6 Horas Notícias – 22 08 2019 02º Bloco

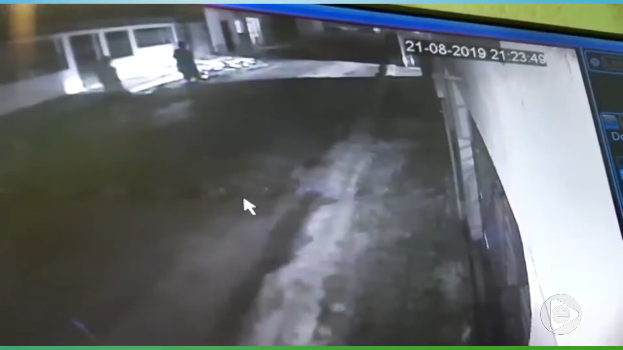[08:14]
As imagens desta câmera de segurança mostram o instante em que quatro criminosos rendem um pai de família, no momento em que ele chegava em casa, na Zona Leste de Manaus. Ele teve o veículo tomado de assalto pelos bandidos. Fui estacionar, porque estava chovendo.